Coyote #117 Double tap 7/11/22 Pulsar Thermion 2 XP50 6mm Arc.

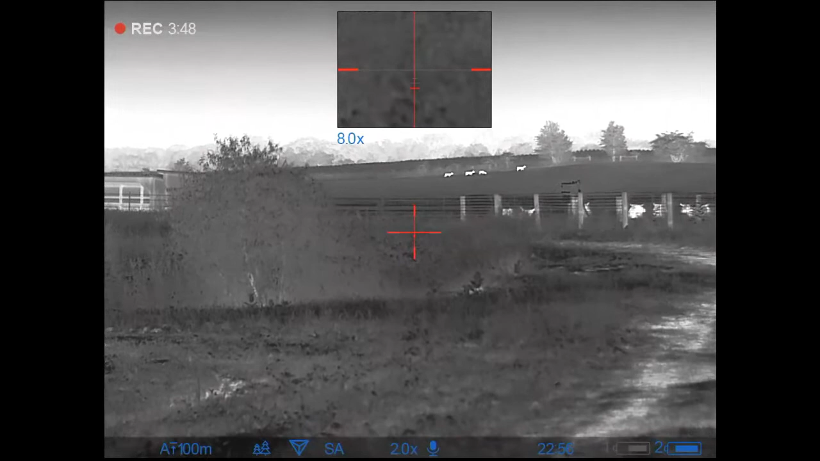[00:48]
Goddamn cows are going to be right in the lane when you cross the signal very good.
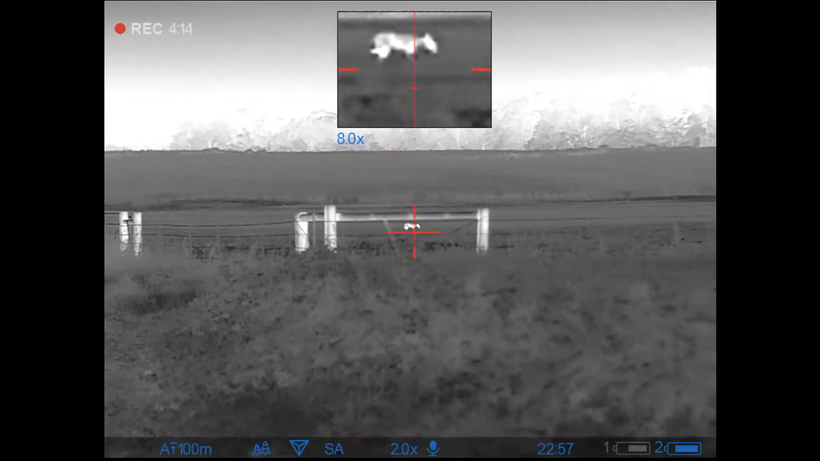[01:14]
Yeah, probably. Should I take it?
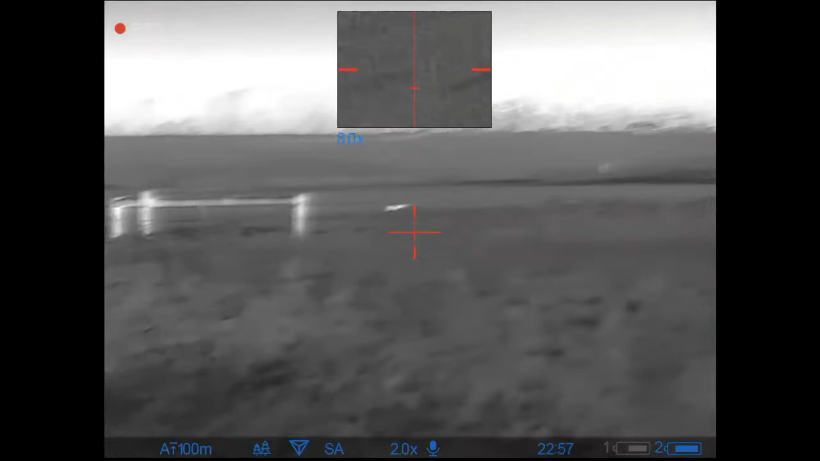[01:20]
He's going. Let's see if he comes in closer.